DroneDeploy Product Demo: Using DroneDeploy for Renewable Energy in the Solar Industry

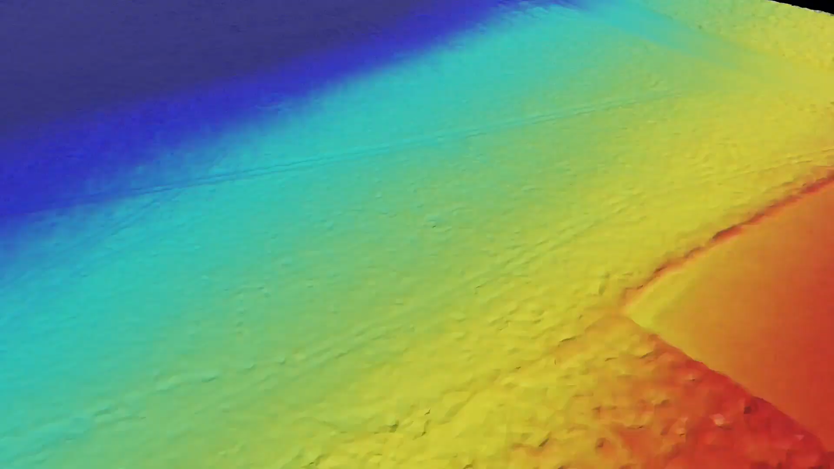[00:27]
During site evaluation, use high-resolution 3D maps to analyze existing conditions, create site topos,
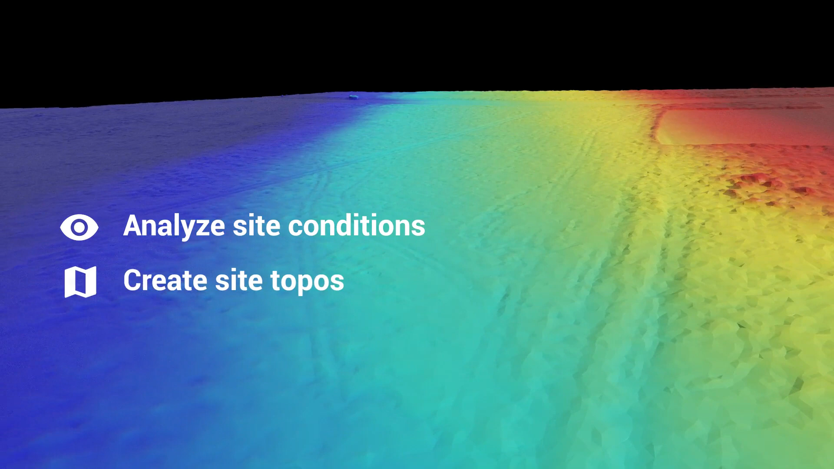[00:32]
identify viable construction areas, and determine grading estimates faster and more accurately than your competition.
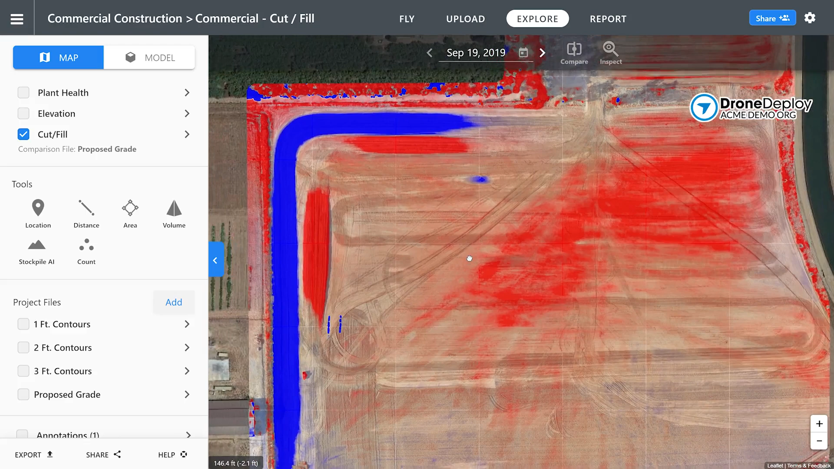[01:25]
Understand and estimate grade by reviewing the elevation model in Drone Deploy. You'll know exactly how much earth needs to be moved with interactive earthwork tools.
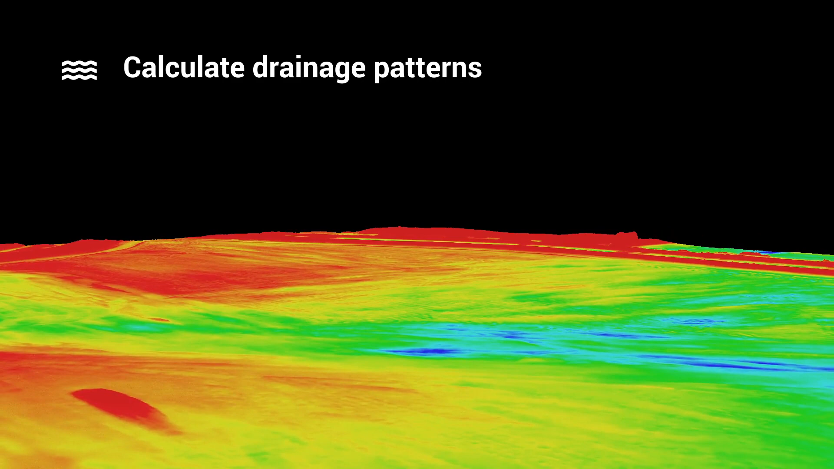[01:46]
identify the risks of erosion and flooding, and highlight potential mitigation measures.
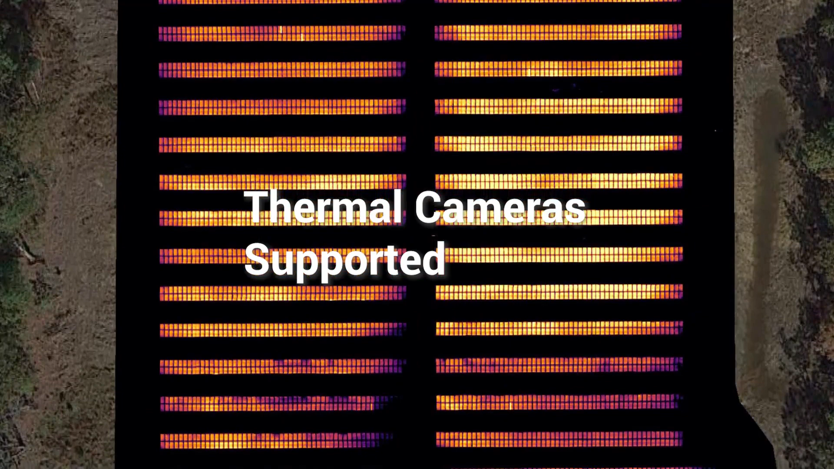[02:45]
Perform a thermal flight in real time to assess any issues in the field.
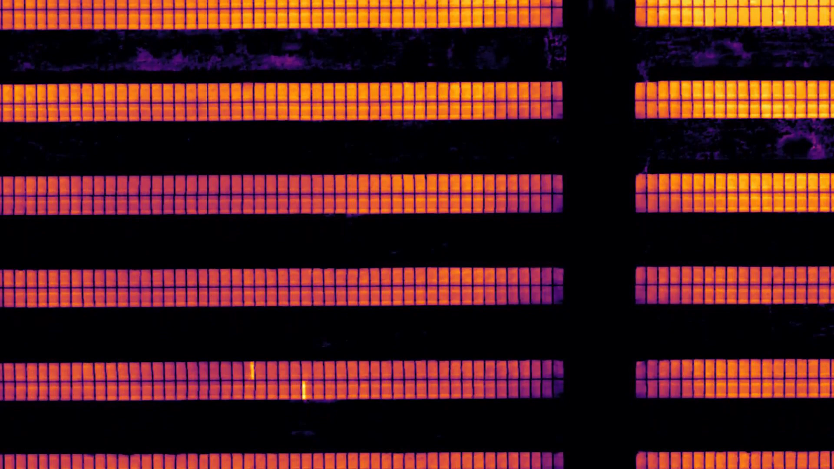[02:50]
Or, once the thermal map has been processed,
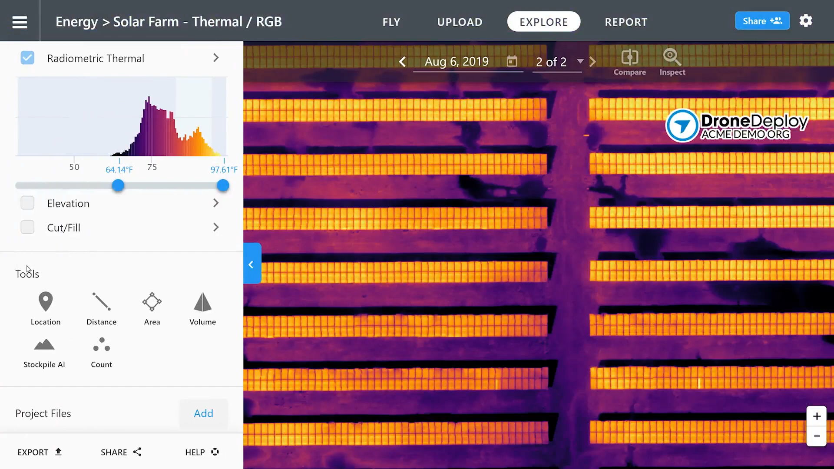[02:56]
On screen: scale top 97.61°F, scale bottom 64.14°F
adjust the input range to identify and tag any issues across the site.